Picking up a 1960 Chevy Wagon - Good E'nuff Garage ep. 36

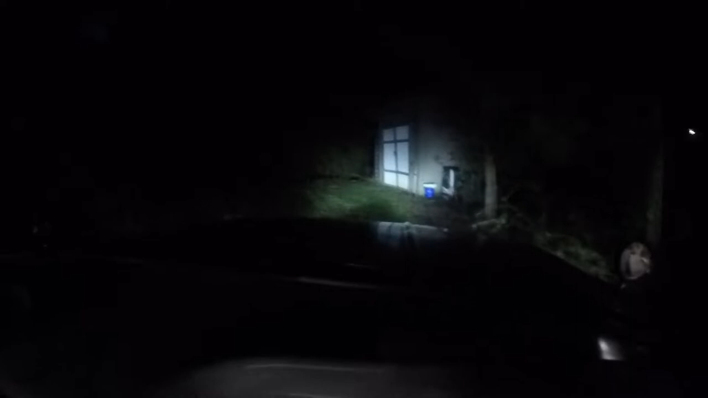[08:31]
jeez you can do surgery with these headlights those dakota digital gauges yeah